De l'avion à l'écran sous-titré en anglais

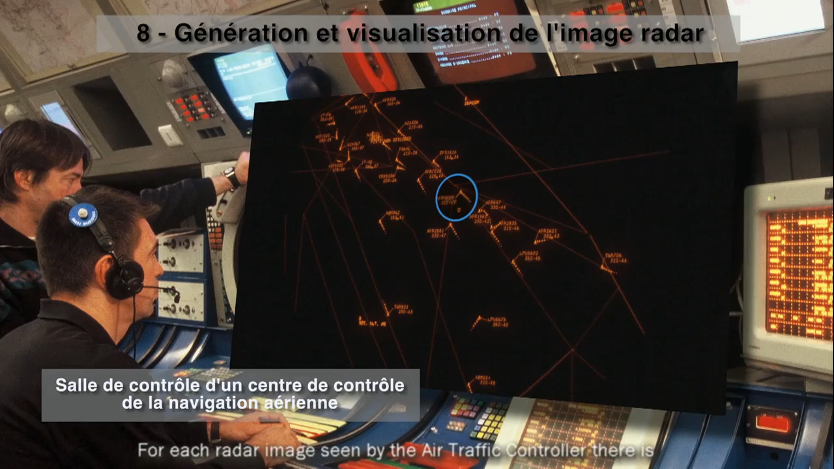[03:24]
L'image radar présentée au contrôleur contient pour chaque avion un symbole visualisant sa position instantanée ainsi que les positions passées.
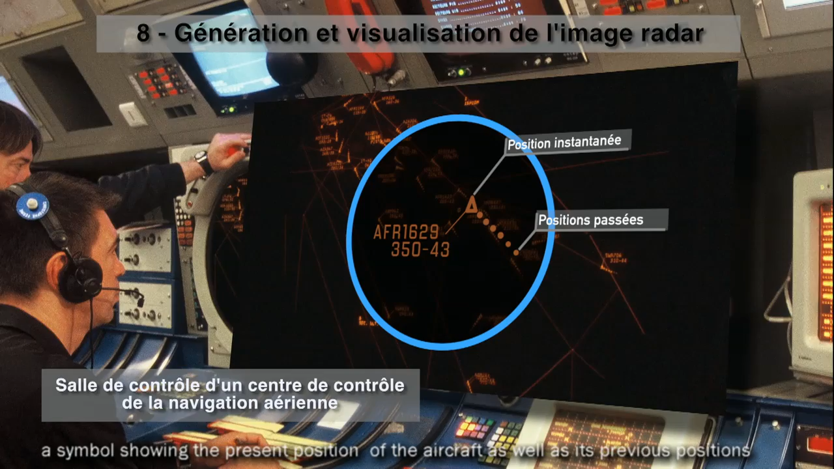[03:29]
Une étiquette avec son numéro de vol, son altitude en centaines de pieds,
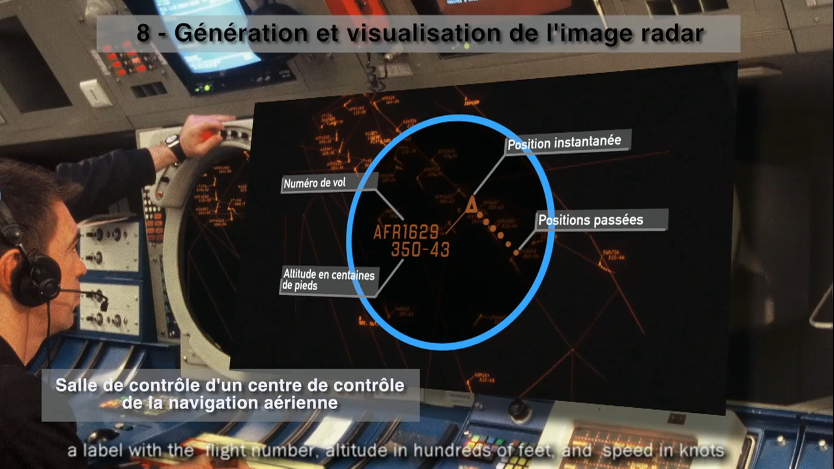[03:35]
sa vitesse en dizaines de nœuds.
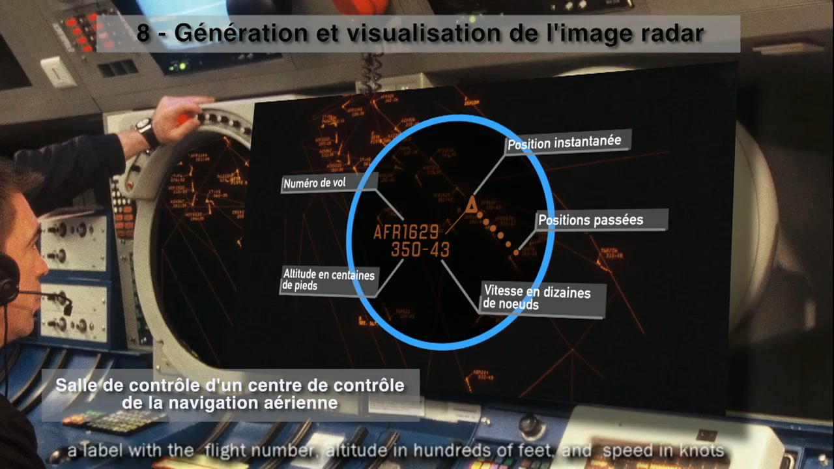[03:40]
Dès lors, le contrôleur peut assurer sa vision. 310, on the heading for Delta Uniform. Other star, uniform position editing 310. 310, for Delta Uniform, second.